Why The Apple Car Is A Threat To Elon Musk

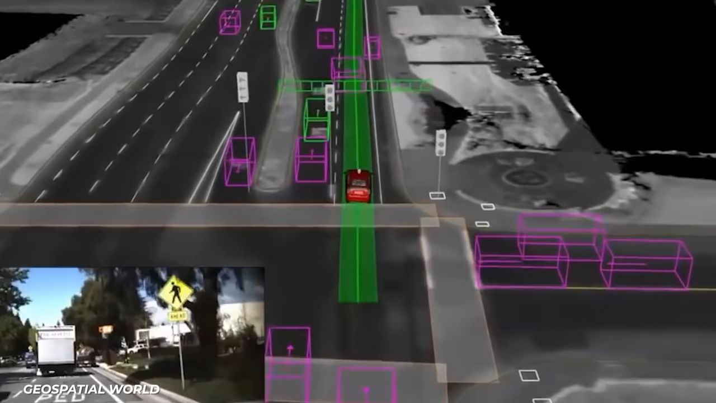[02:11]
Not only that, but it will also feature LiDAR sensors,
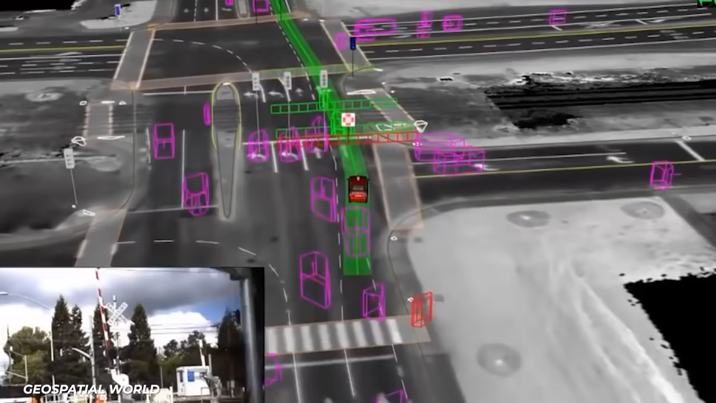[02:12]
which stands for Light Detection and Ranging,
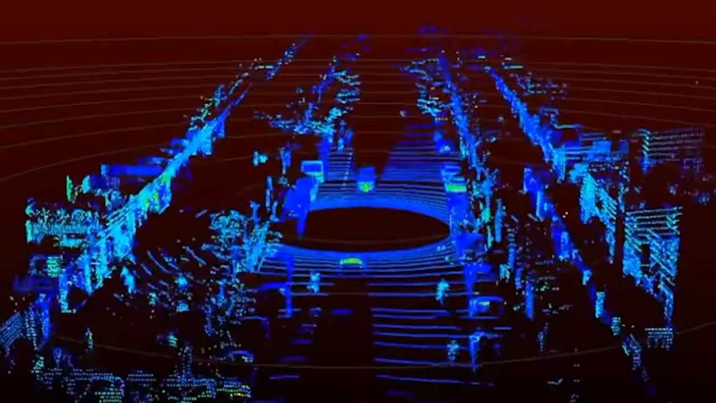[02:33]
Think of it sort of like radar, except with light instead of sound.